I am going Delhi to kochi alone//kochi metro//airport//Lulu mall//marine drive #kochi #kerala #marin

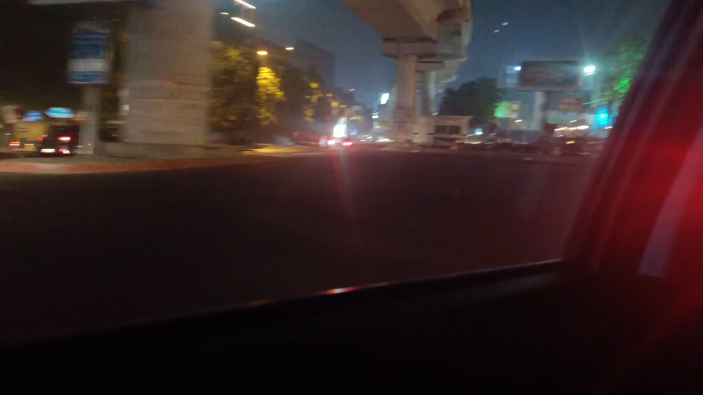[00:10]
अब मैं दिल्ली से हूँ तो मुझे दिल्ली से केरल अकेले जाना पड़ेगा।
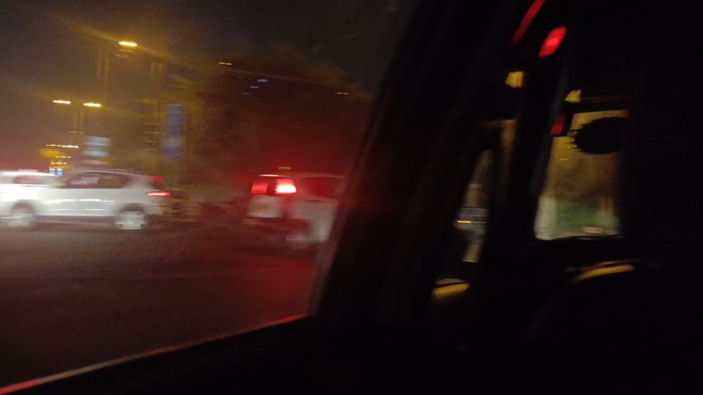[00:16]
तो मैं मॉर्निंग में 5 o'clock मैं निकल चुकी हूँ।